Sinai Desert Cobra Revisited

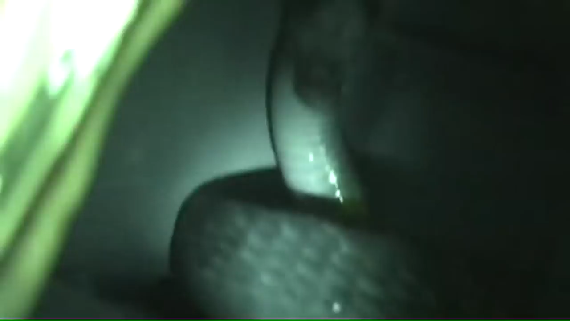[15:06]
Hey, Joe, this is the view that I had when I opened the box door like this and looked in.
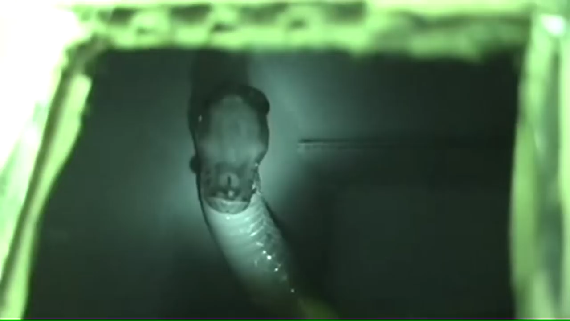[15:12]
Not very pleasant, huh?
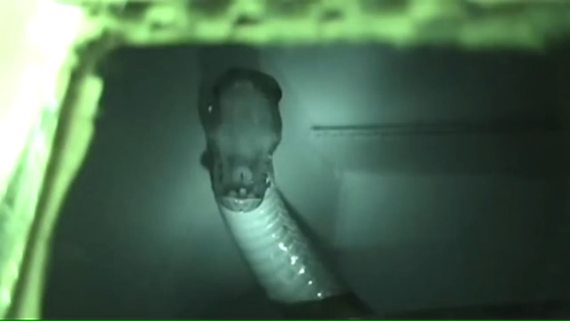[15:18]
Nope.
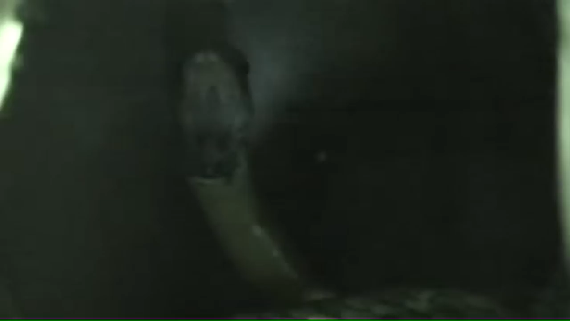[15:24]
Not a very good way to meet your newest mamba. Hello.